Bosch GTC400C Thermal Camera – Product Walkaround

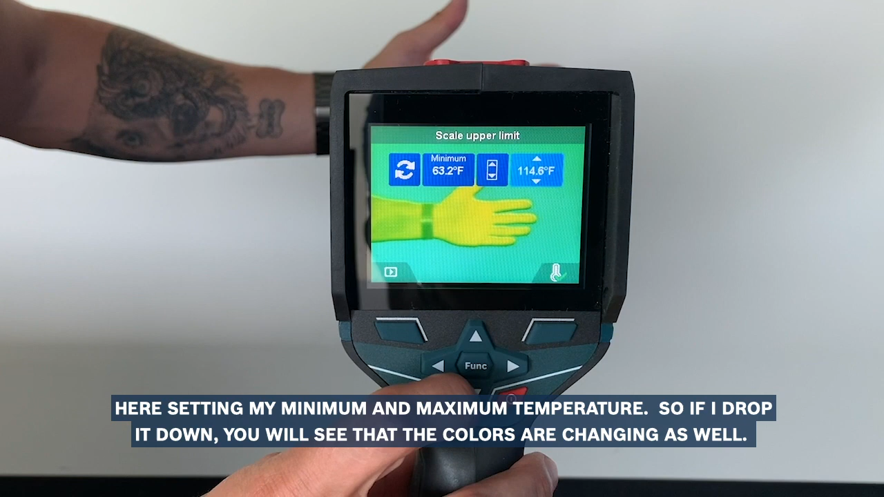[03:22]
On screen: scale top 114.6°F, scale bottom 63.2°F
So if I drop it down you see that the colors are changing as well.
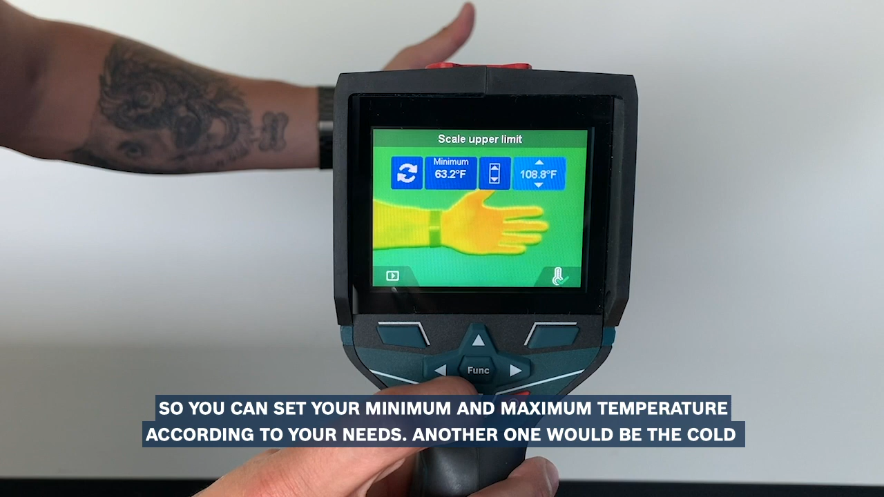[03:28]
On screen: scale top 108.8°F
So you can set your minimum and maximum temperature according to your needs.
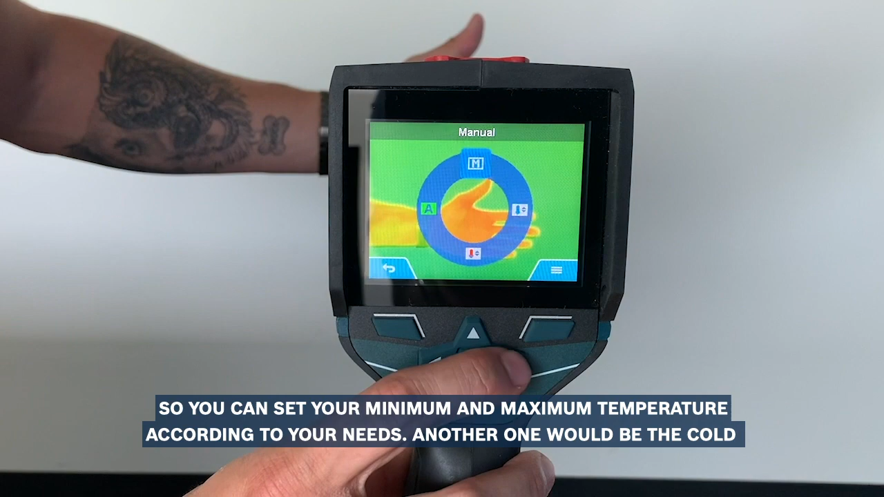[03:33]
Another one would be the cold detector. So here is detecting where the colds come from.
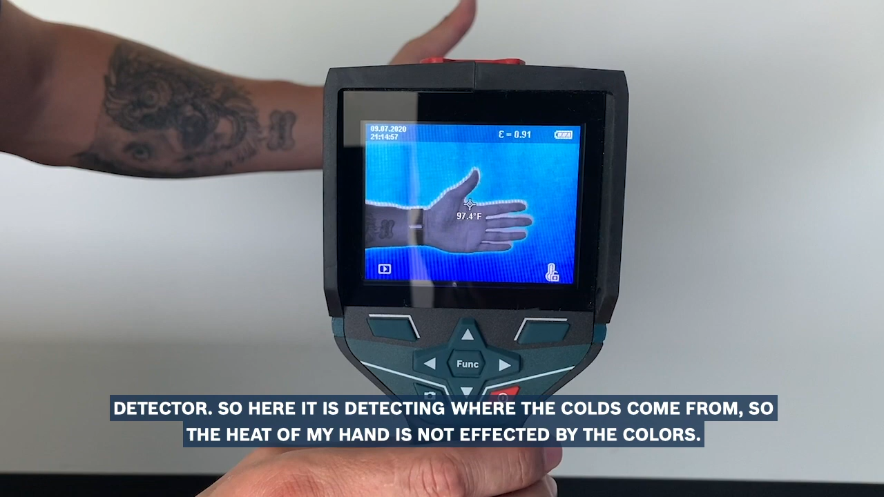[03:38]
On screen: spot 97.4°F
So the heat of my hand is not affected by the colors. And the last one is the heat detector.
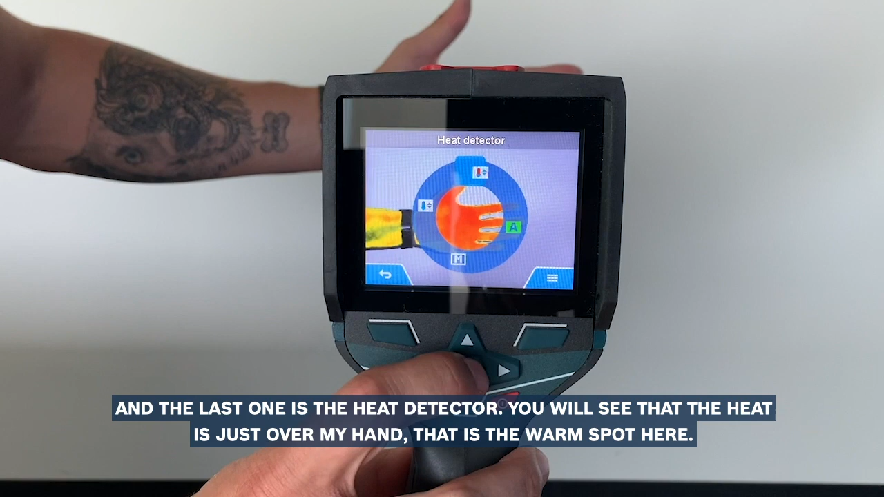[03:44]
You will see that the heat is just over my hand that it's the warm spot here.
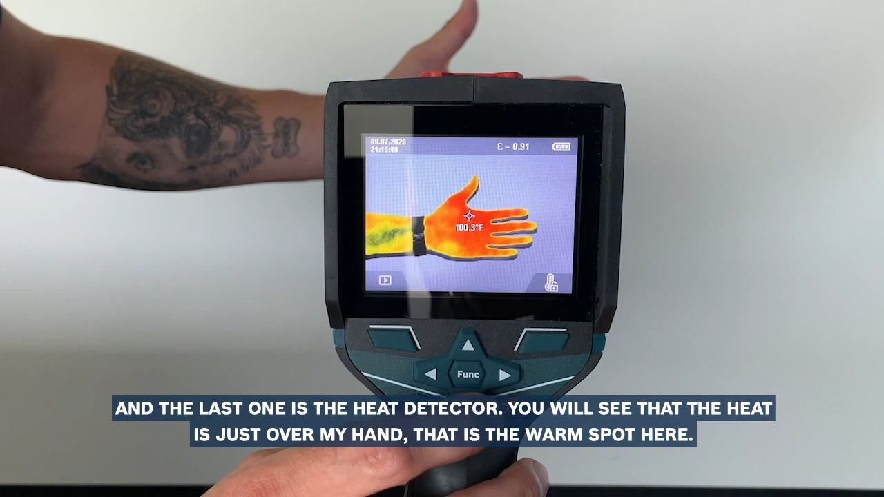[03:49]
On screen: spot 100.3°F
Under the automatic function you can also use the lock function.
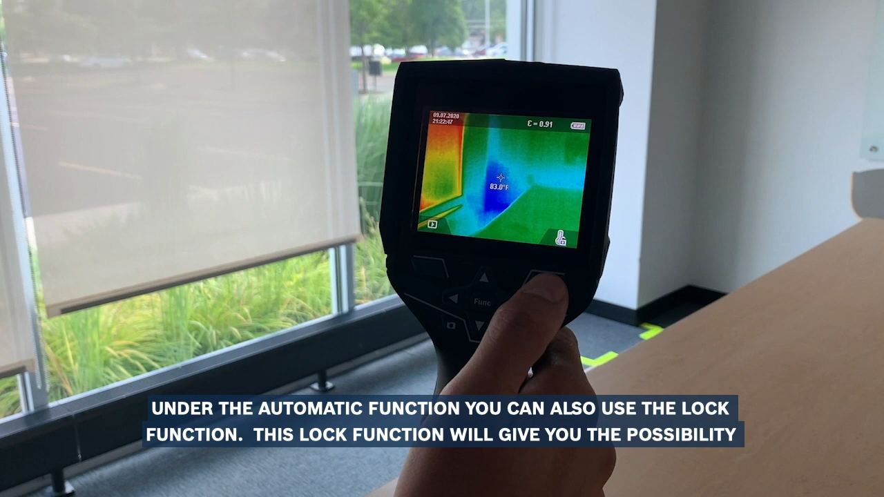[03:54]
On screen: spot 83.0°F
This lock function will give you the possibility to lock your minimum maximum
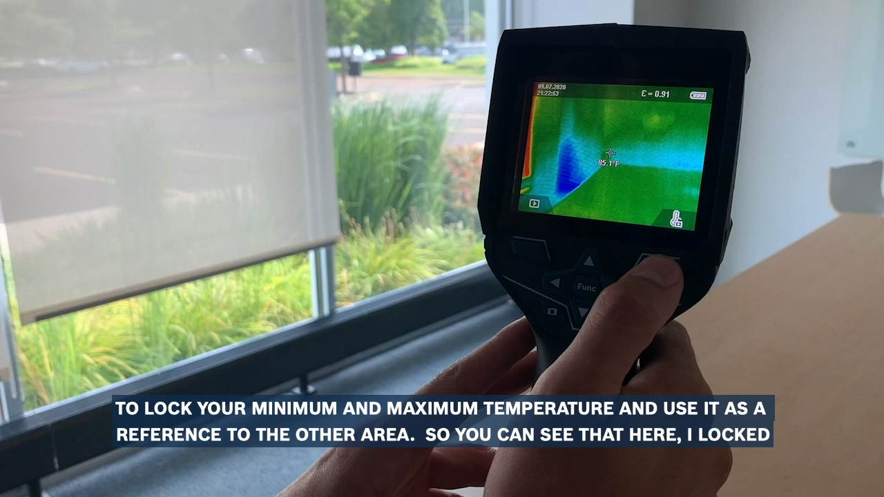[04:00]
temperature and use it as a reference to the other area.
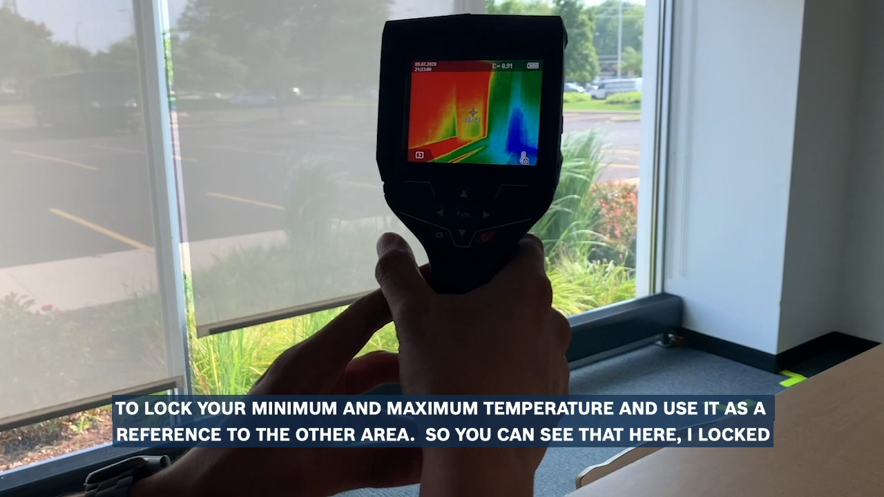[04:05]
So you can see that here that I locked my temperature here and I move it and it's not changing.
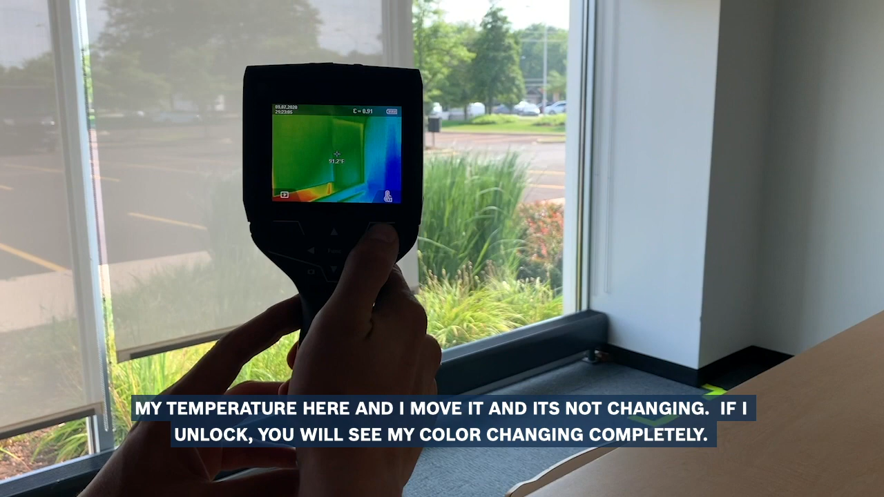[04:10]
If I unlock you will see my color changing completely. Also my maximum and minimum temperature.